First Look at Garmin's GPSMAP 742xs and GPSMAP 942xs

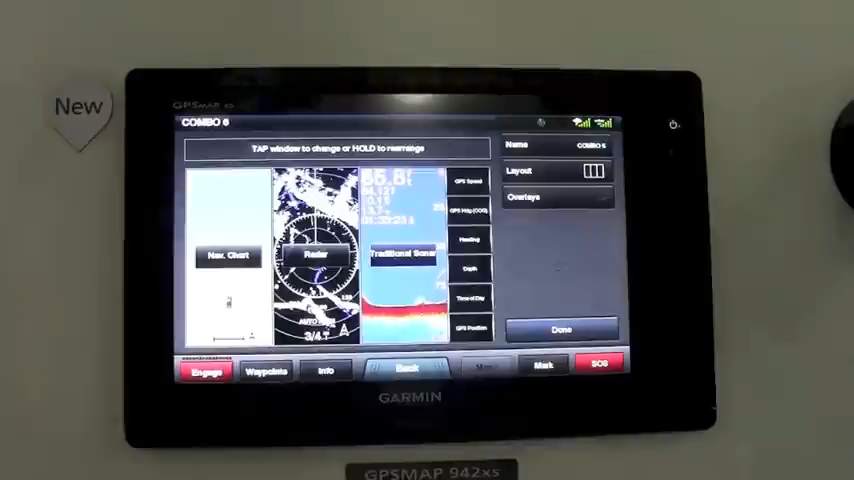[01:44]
So we'll do our traditional chirp sonar that with the addition of a transducer you can have all this information displayed on the screen.
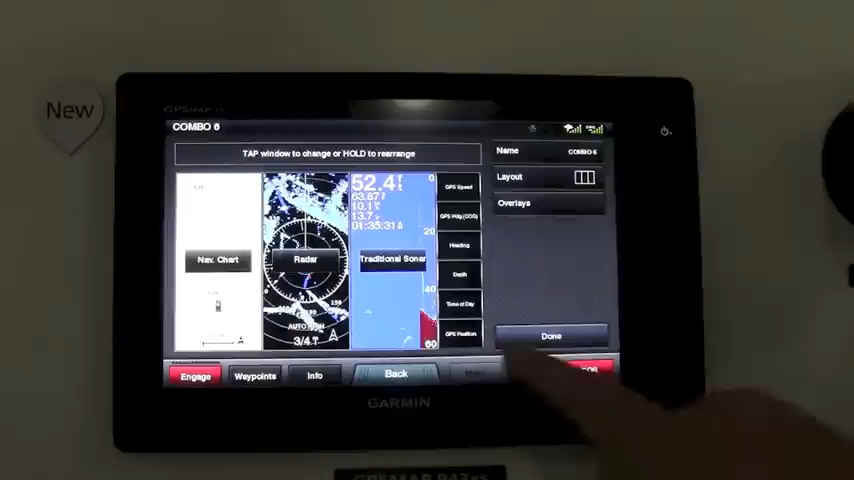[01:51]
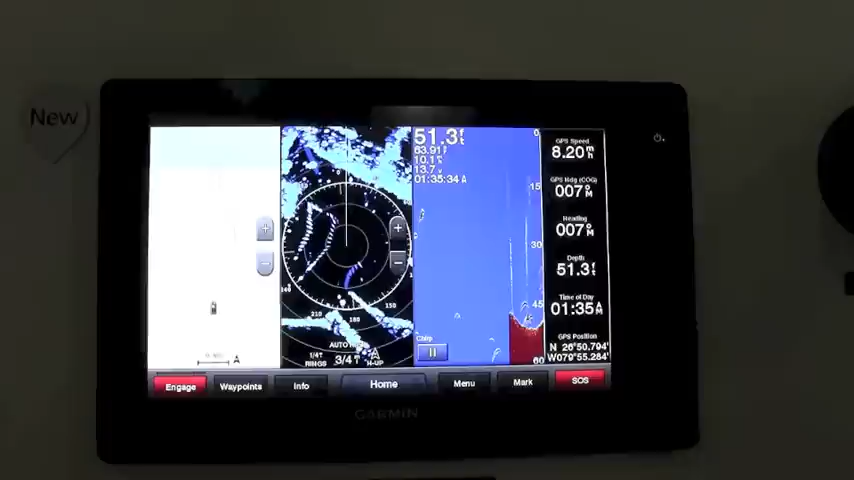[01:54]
Also another cool feature that we have with this is the ability to connect the new phantom solid-state pulse compression radars
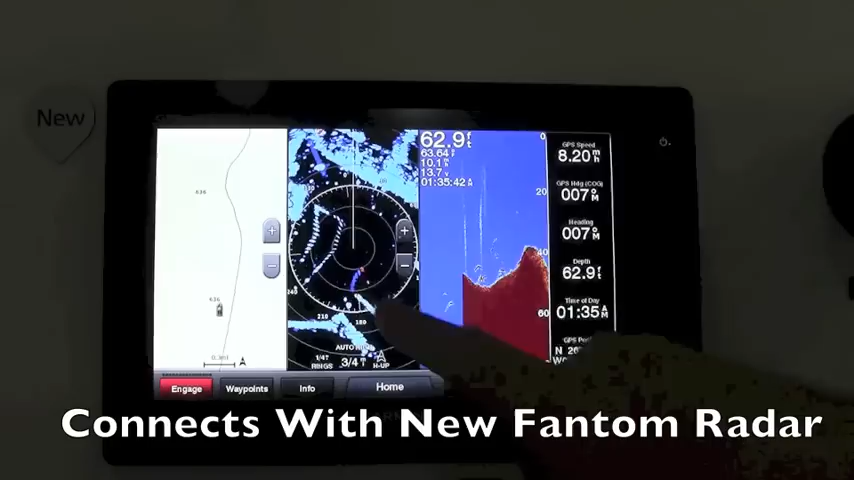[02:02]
and that's what we're actually showing off here and with
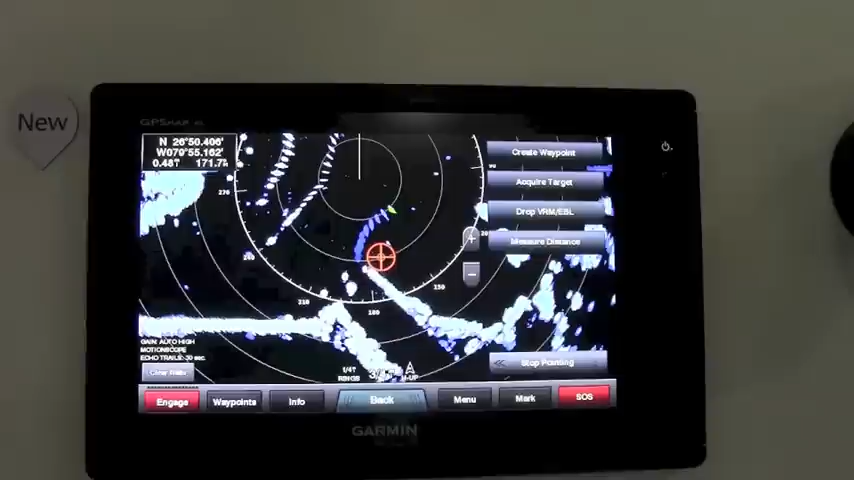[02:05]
the phantom radars we're using motion scope the Doppler effect to show you
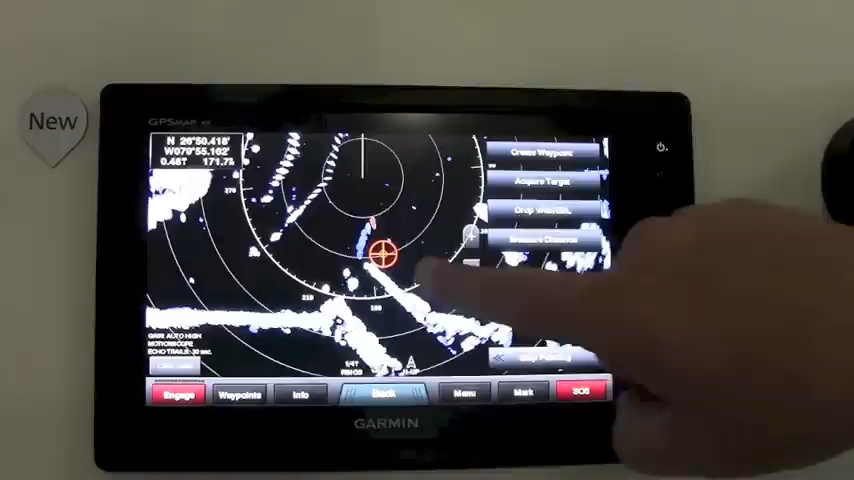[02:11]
moving targets and a target is going to be shown as a hazard and it will come up as
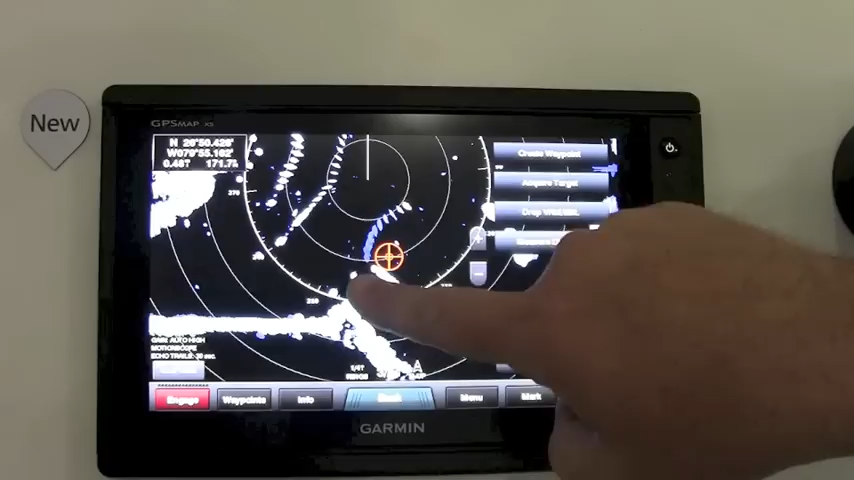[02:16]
red on the screen and when it shows green
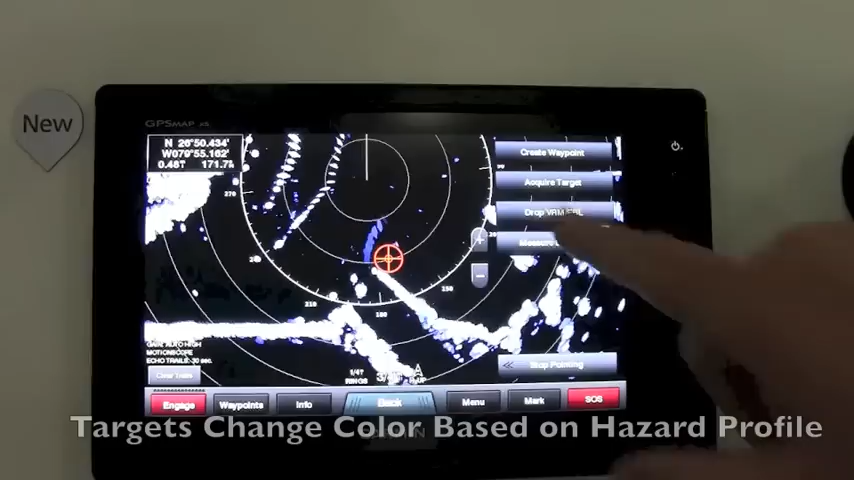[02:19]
that's not a hazard any longer and so that's
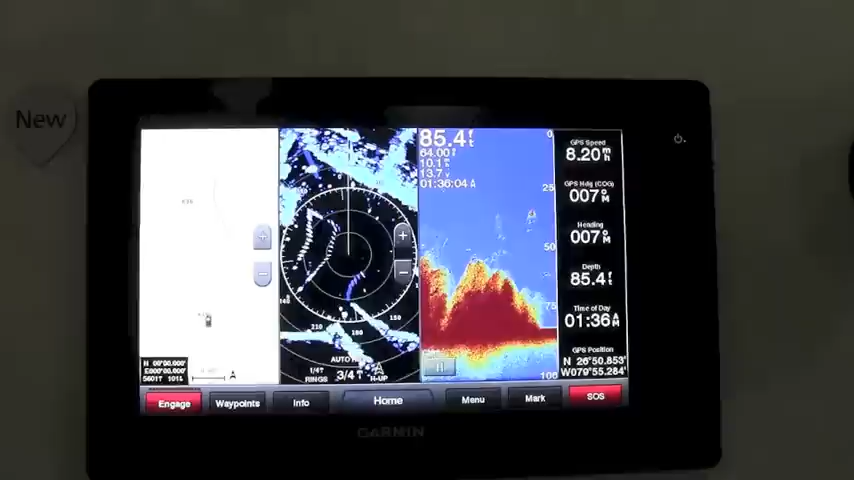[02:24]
On screen: depth 85.4 ft
a new feature that we have with our phantom solid-state radars.
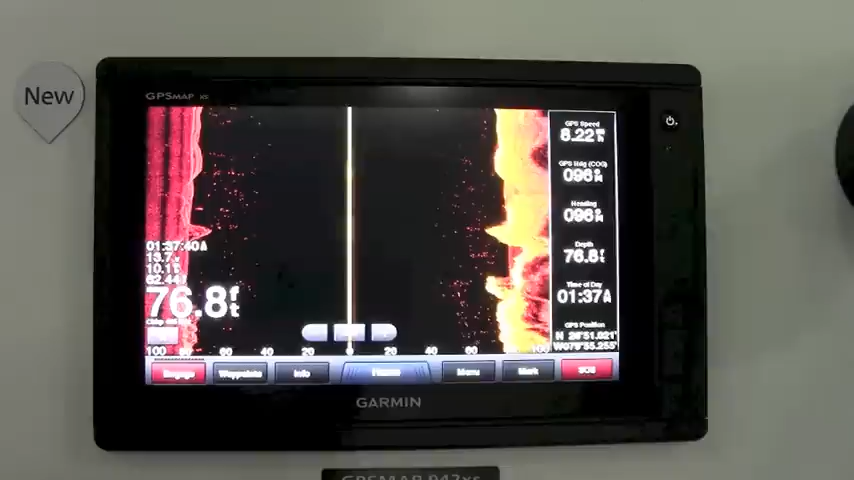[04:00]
On screen: depth 76.8 ft
side view if you add the GSD 25.